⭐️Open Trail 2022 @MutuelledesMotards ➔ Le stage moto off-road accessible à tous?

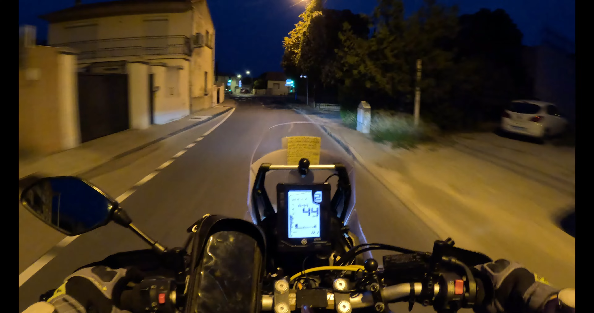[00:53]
Allez, c'est parti, il est 7h15, on est le 8 octobre et je pars en direction du circuit de la Touille sur Sommières. Bon, Sommières, c'est pas très loin de chez moi, j'ai quoi, 20 minutes de route là. Et toujours au guidon de ma fidèle Yamaha Ténéré 700. Ténéré 700, fidèle, oui, c'est pas un chien, encore moins un chameau, donc je vais peut-être être obligé de m'arrêter à la prochaine station essence. J'ai 80 km d'autonomie, ça va pas durer la journée, non. Allez.